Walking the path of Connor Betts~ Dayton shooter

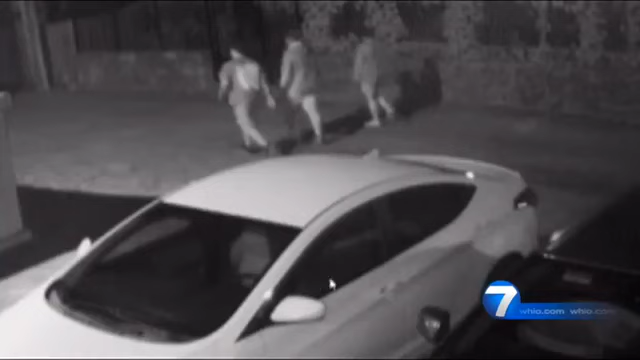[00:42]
THIS FOOTAGE SHOWS THE THREE WALKING BACK BEHIND SOME OF THE SHOPS.
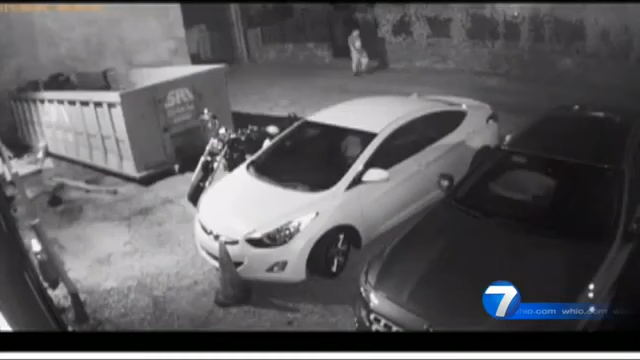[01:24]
HERE'S A SHOT OF HIM WALKING BACK TO HIS CAR. CAMERAS THEN CAPTURE HIM BACK IN THIS PARKING LOT AT HIS CAR AGAIN GOING THROUGH THE TRUNK GETTING THINGS OUT.